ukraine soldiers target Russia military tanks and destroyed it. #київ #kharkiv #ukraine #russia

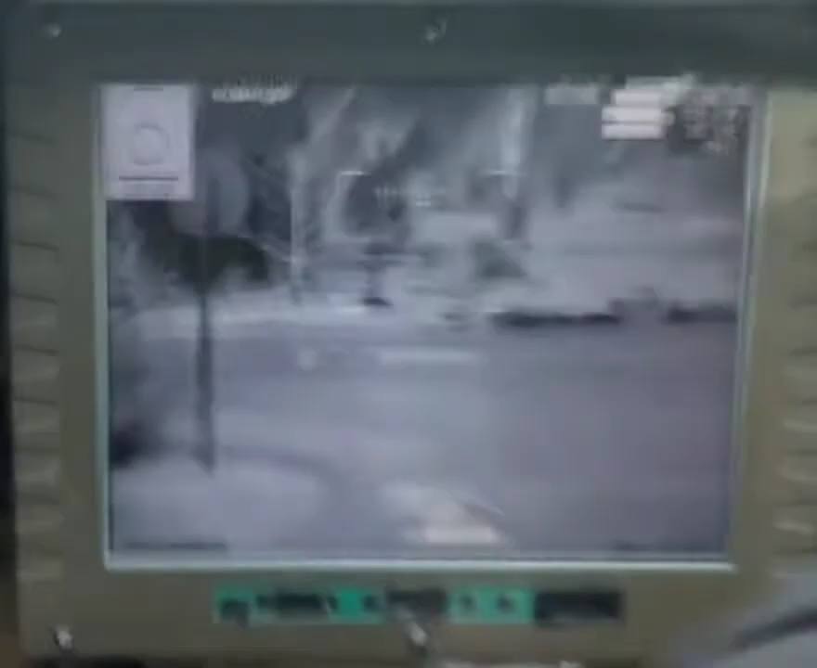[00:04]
Ближе, ближе! Давай, ебать!
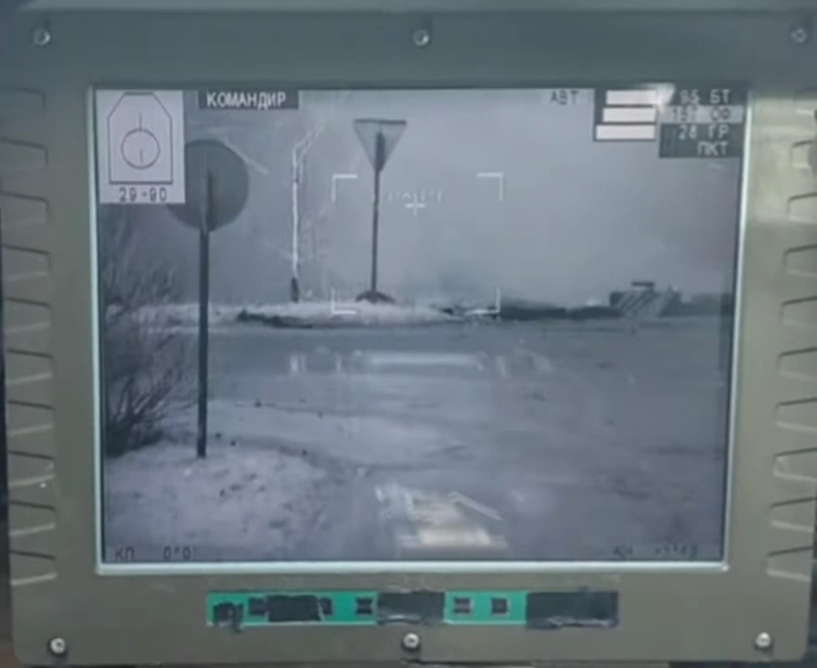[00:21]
Левіше, ближче, от за дорогою сразу тип стріляй. Бачу.
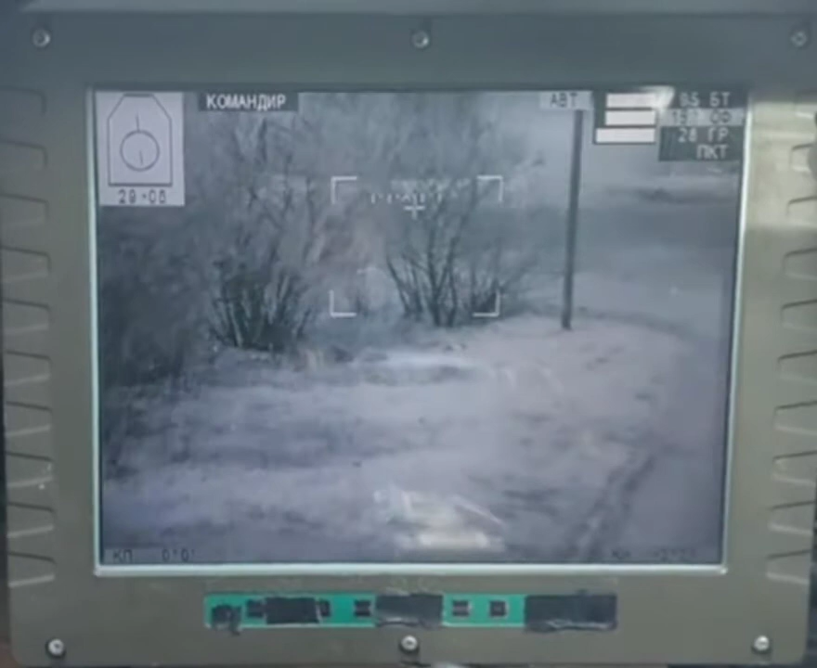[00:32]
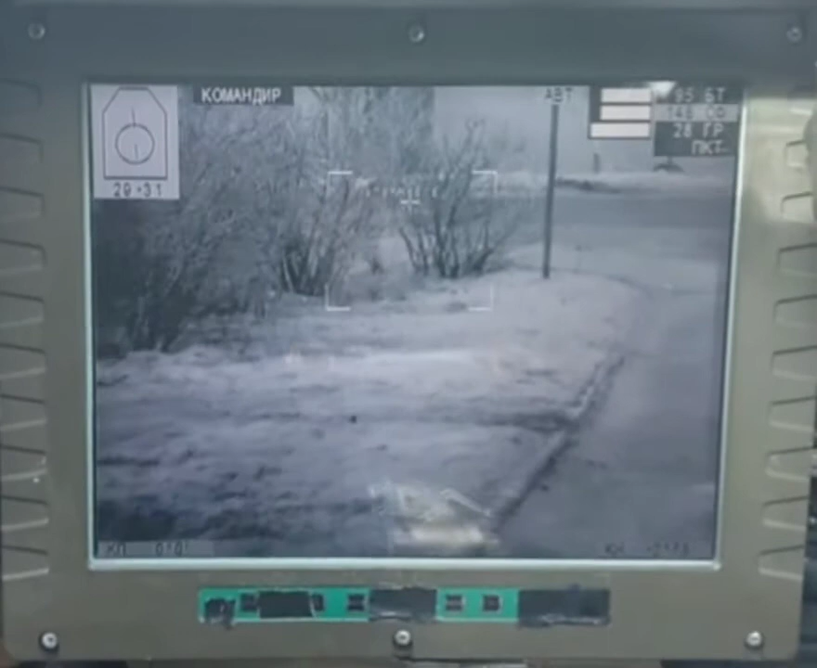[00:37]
Давай. Давай. Єбать, я бачу. Єбать, їх там так два було.